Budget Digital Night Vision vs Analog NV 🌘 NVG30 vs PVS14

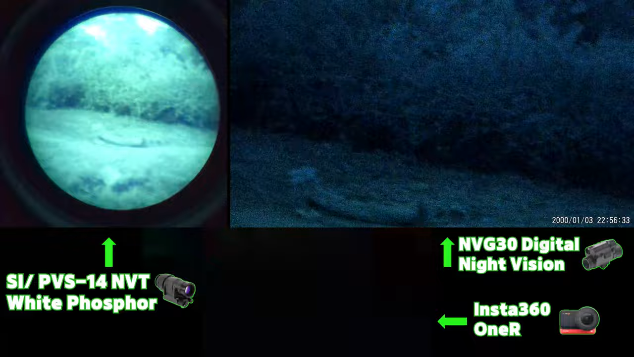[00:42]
For full transparency, I do sell the NVG30 on my website Goodnight Gear,
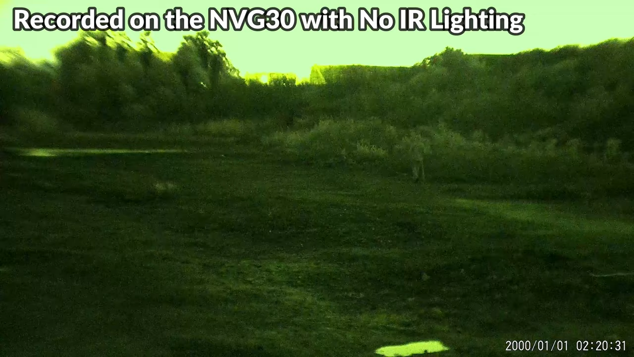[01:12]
Most people selling digital night vision on the internet comparing it to analog night vision have conveniently
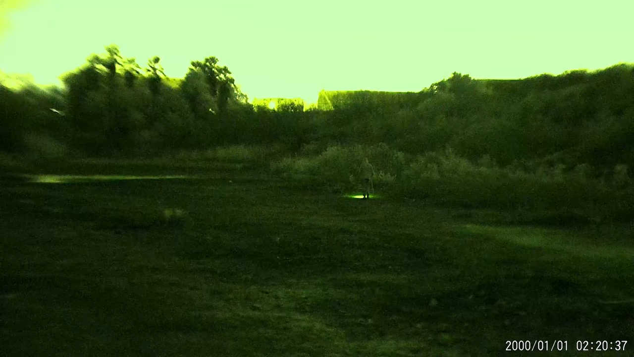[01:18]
omitted this fact because in the presence of supplemental IR lighting, there is very minimal performance difference between analog and digital night vision.
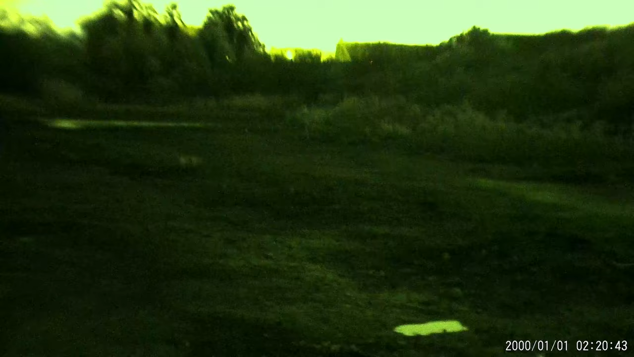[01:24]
Making digital night vision look more favorable.
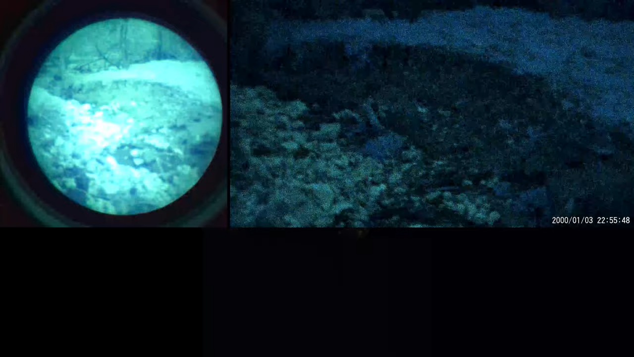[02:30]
both of these devices do seem to be handling these conditions pretty well. Let's begin our discussion with the field of view. While both of these devices claim a 40 degree field of view, the image is definitely a little bit more zoomed in and constricted on the
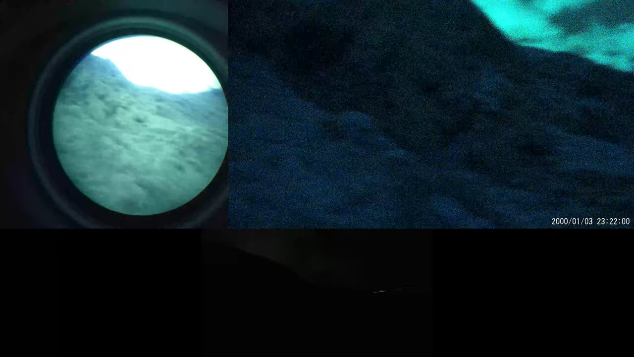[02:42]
NVG30 due to its 1920x1080 rectangular display shape.
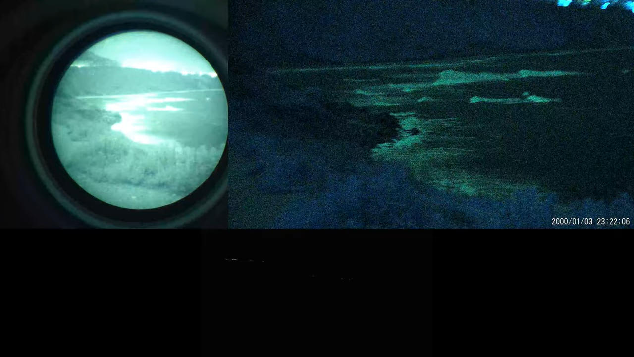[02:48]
The PVS 14 provides enhanced peripheral vision, with a circular view, allowing you to see much more, especially vertically, which does make navigating across difficult terrain and avoiding obstacles somewhat easier.
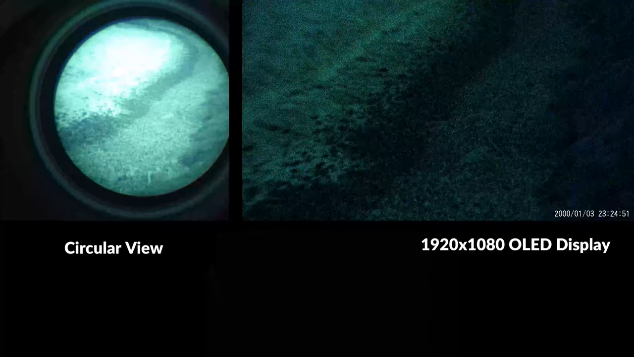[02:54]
Horizontally, the fields of view are quite comparable, and both should be suitable for scanning the horizon.
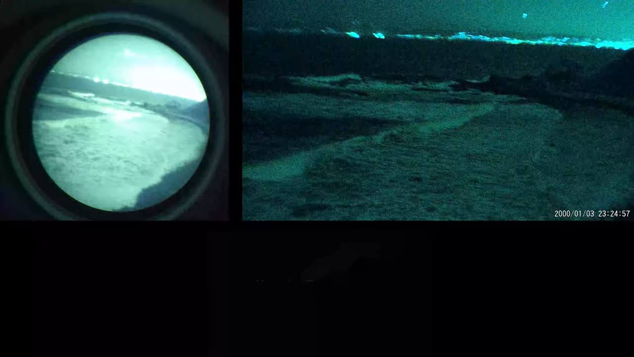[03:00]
One advantage to the NVG30 and most digital night vision setups is built-in digital zoom, which makes it easier for you to see further. You do lose quite a bit of resolution quickly, and the image gets tougher and tougher to stabilize,
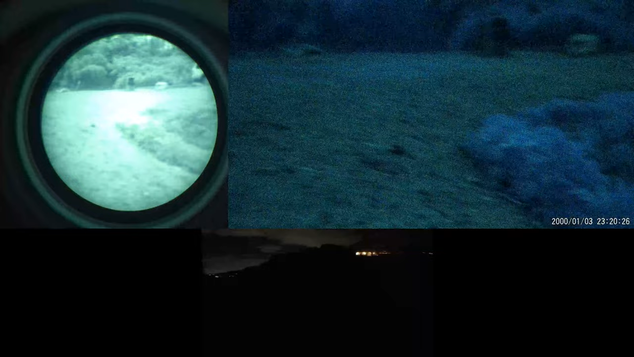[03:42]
I've tested out a bunch of different digital night vision devices, many of which have a few tenths of a second of lag, and in my experience, the NVG30 has the least amount of lag compared to any of these devices, and you do definitely notice an improvement in this category over the NVG10.
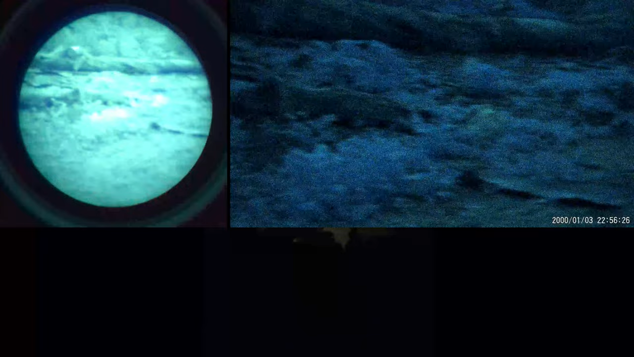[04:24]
There is a bit more color in the NVG30's white phosphor mode, and you get various blue, green, and other light-colored hues, so it's not the same as the monochromatic viewing experience as the PVS 14.
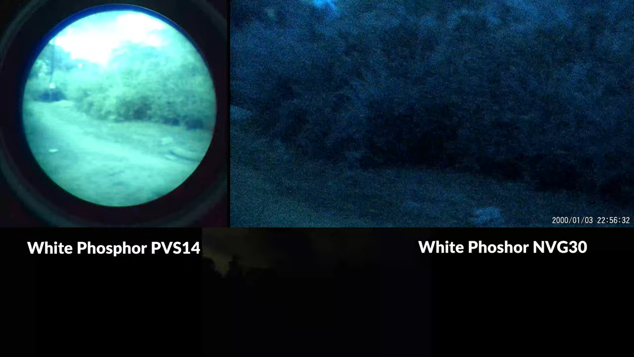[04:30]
And there are multiple color palettes to choose from, but there's more info on those in another video.
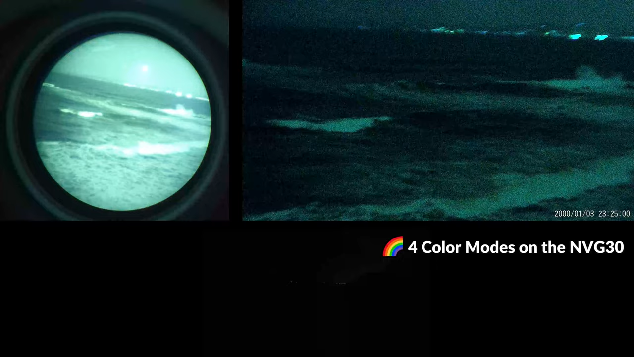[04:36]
There's no question that the PVS 14 is doing a better job in lower light areas, and you can see a lot more contrast,
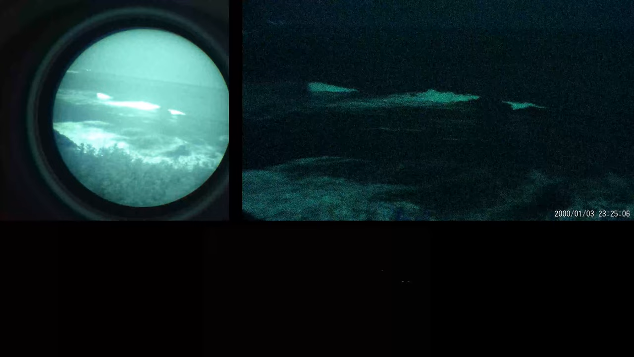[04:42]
and as a result, you'll be able to see more in the darker areas with no IR compared to a digital unit. All else being equal, I think it's safe to say that under these conditions, the performance between these devices is pretty comparable,
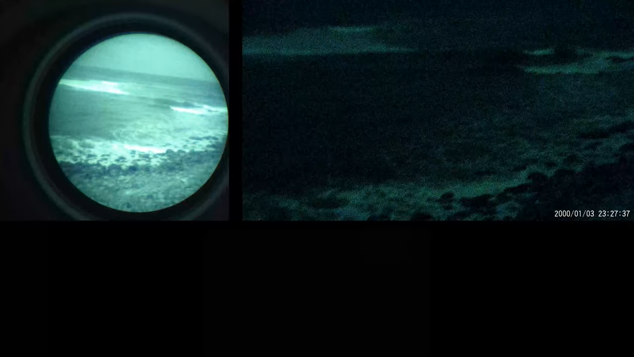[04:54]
with some aspects of performance slightly favoring the PVS 14, while others favoring the NVG30.
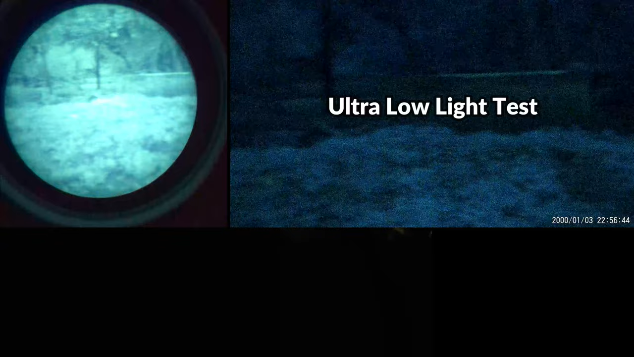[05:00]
This balance will start to change as we wander deeper down the trail towards the creek, and at the moment, very little moonlight is able to penetrate through the thick trees and the dense leaves of the canopy,
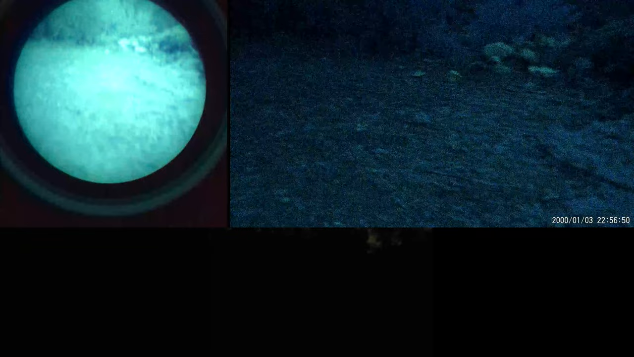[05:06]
and it's very difficult to see with the naked eye, and I'm having a tough time not stumbling over the rocks on the ground and the uneven terrain.
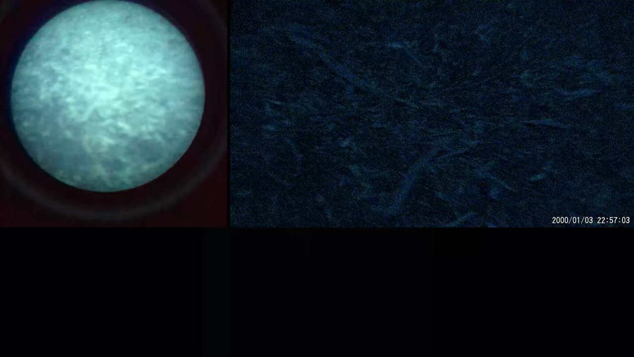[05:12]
As we go further into this dense area, the PVS 14 is shining,
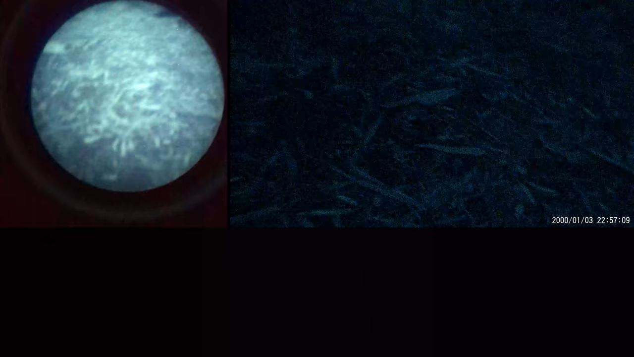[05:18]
and the NVG30 is definitely having a much tougher time keeping up. We can pretty much see just as well as we could in the open terrain under moonlight with the PVS 14,
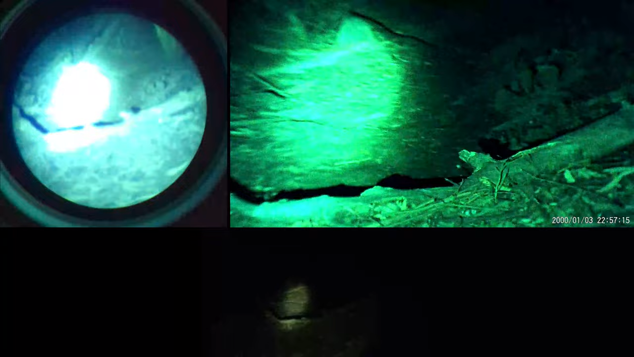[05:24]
and you can't see really well even in the dark areas,